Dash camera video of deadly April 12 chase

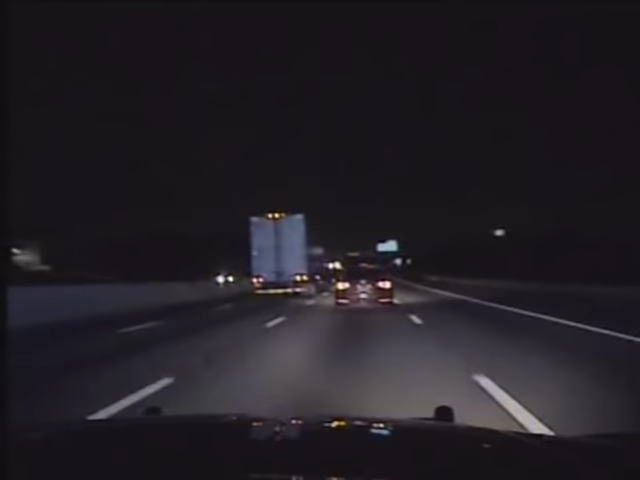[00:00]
There are cars catching on fire. Still behind them, but I gotta back off a little bit. There's a lot of smoke. We're past the 58.
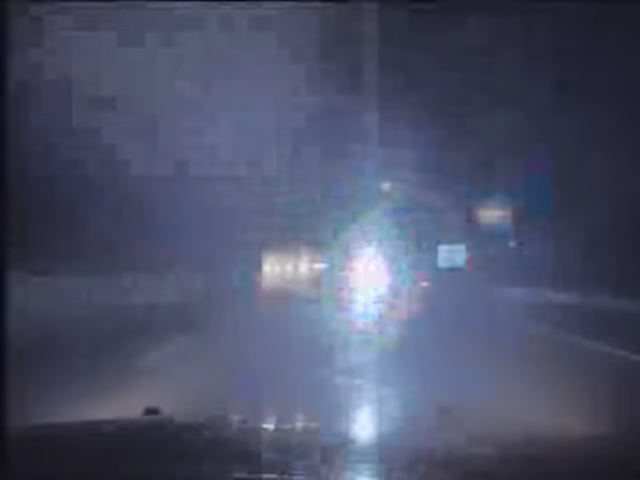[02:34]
He's almost hit me a little bit forward. You jumped me a little bit f grunt. C-29, I don't want to get too close to his car, I don't want to catch him fire. Agreed.